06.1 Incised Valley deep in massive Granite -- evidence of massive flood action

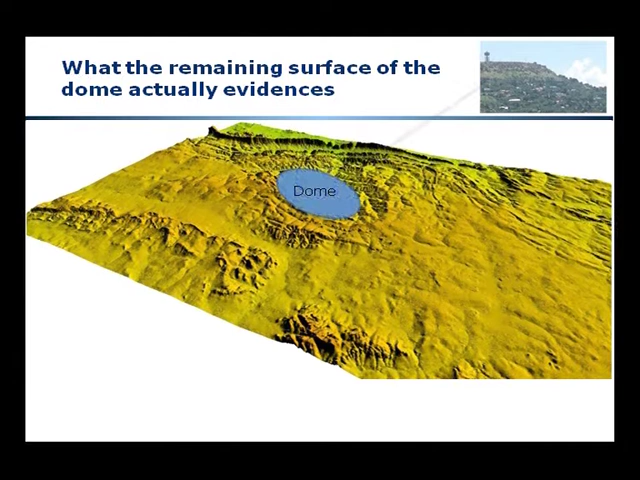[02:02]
Let's have a look at what the remaining surface of the dome actually evidences. In front of you, you have a computer generated digital terrain model of the surface of the Witwatersrand. In the north, you see, to the top of the picture, you see the Michalisberg with the cliffs facing south. And to the south, you have the ridges of the Witwatersrand. What you will notice is that not only have we got the level surface surface on the horizon that we saw previously, but interspersed with that,
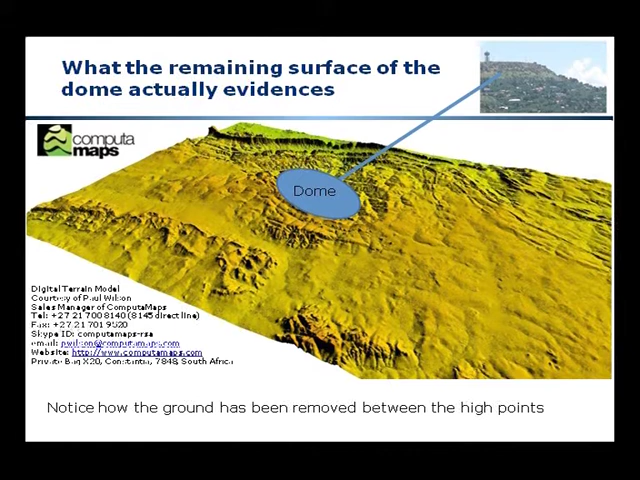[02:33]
the valleys that have been cut into that level surface.